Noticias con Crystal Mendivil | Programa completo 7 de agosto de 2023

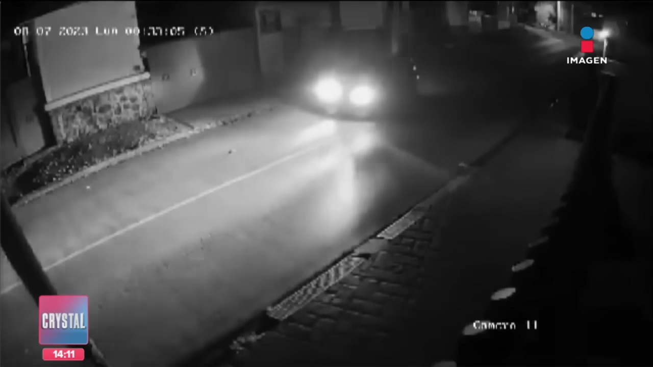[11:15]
Morelos. Ahí estamos viendo el momento de la agresión. La misma dependencia fue la que confirmó la agresión
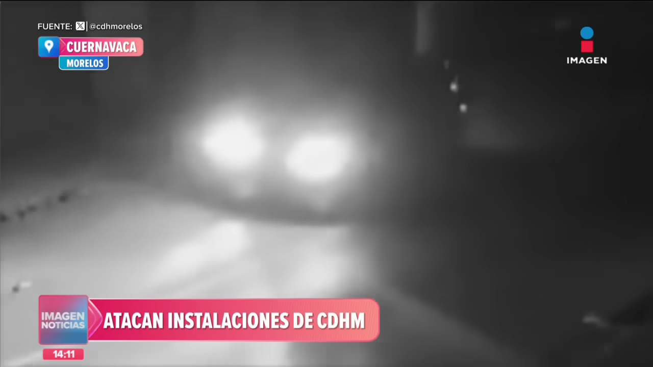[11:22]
y señaló que se registraron al menos ocho disparos en el área donde se ubican las y los visitadores. Afortunadamente, no hay personas lesionadas.